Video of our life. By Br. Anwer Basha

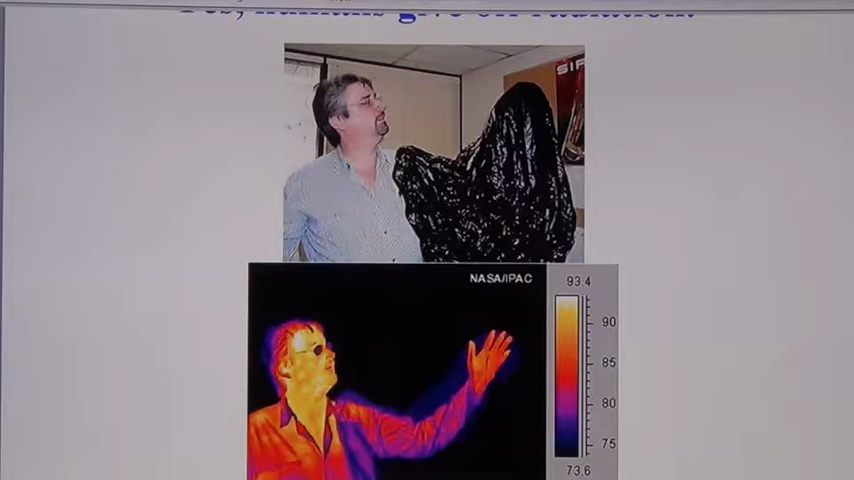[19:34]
तो बिकॉज़ व्हाई, कि IR इंफ्रारेड वेव्स निकल रही हैं इससे, इसलिए आप देख सकते हैं.
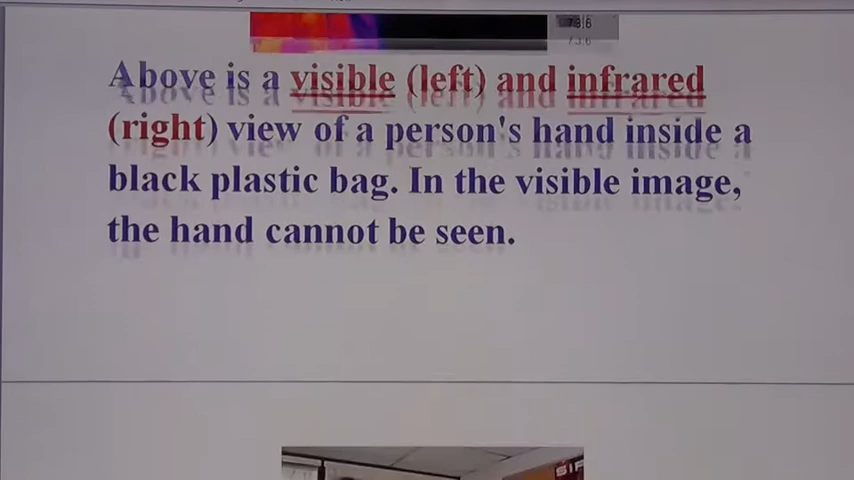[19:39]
तो दिस इज़ वेरी इंटरेस्टिंग ऑब्जर्वेशन, और दिस इज़ रियली थिंक कि किस तरह से हम जो है, हम इससे नावाकिफ थे कुछ दिन पहले ही,
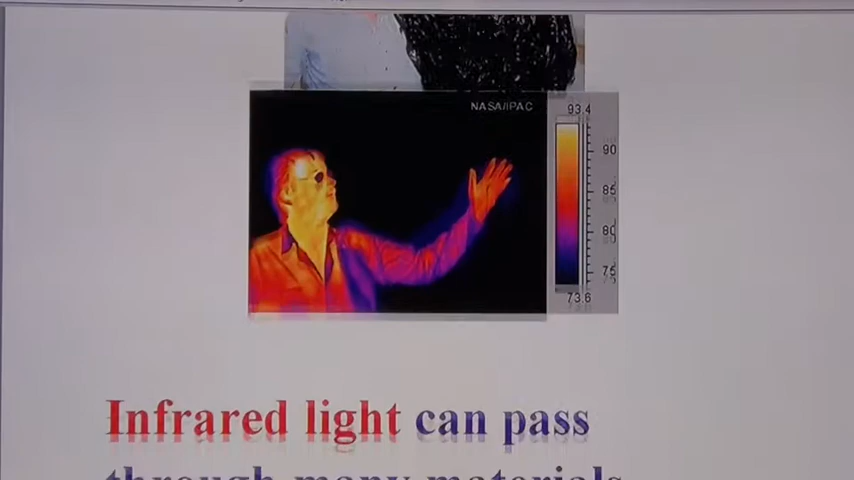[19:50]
लेकिन अब जो है ये बात मालूम हो गई कि ये विजिबल लाइट से नहीं जो देख सकते हैं, वो इंफ्रा लाइट से देख सकते हैं. अच्छा, अब हम ज़रा थोड़े सा हम इमेजिनेशन में एक इंटरेस्टिंग पॉइंट लाएंगे,